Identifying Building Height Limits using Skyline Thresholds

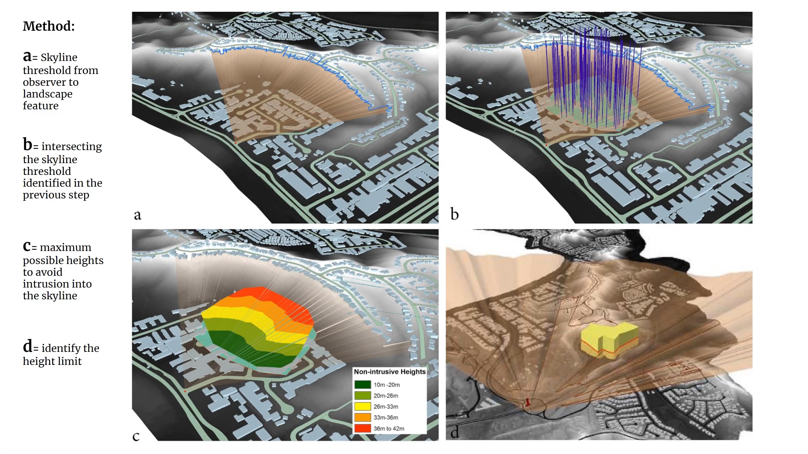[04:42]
GIS modeling techniques in ArcGIS, LiDAR data, and a virtual city model.
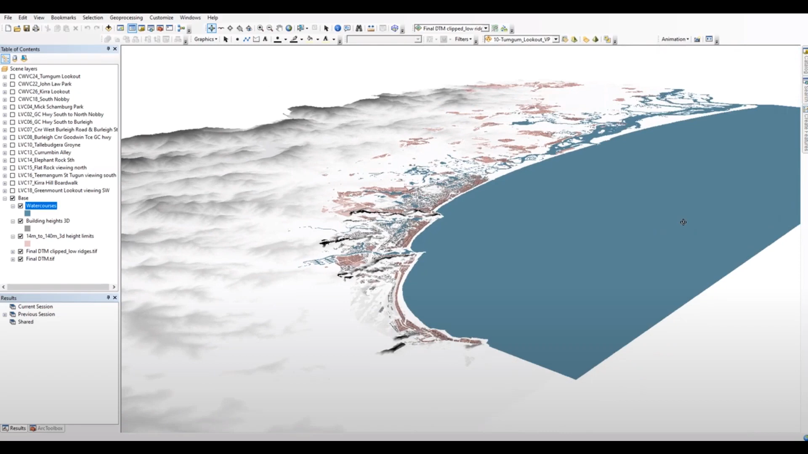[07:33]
planners, and developers with identifying and mapping constraints
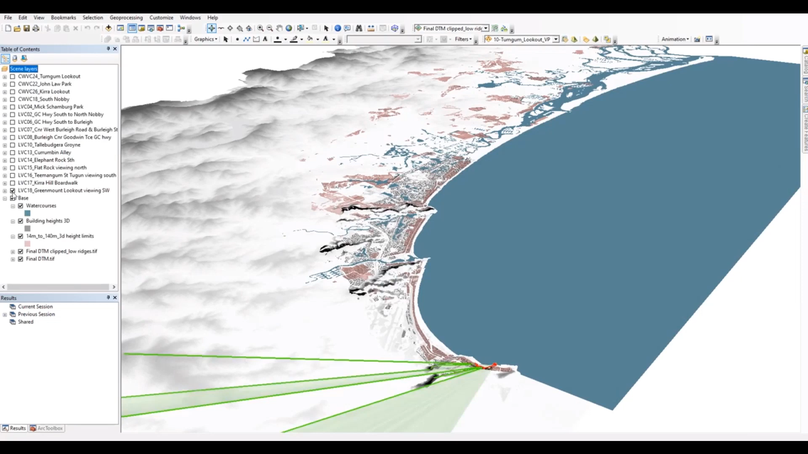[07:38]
associated with views in order to define building height thresholds and city form.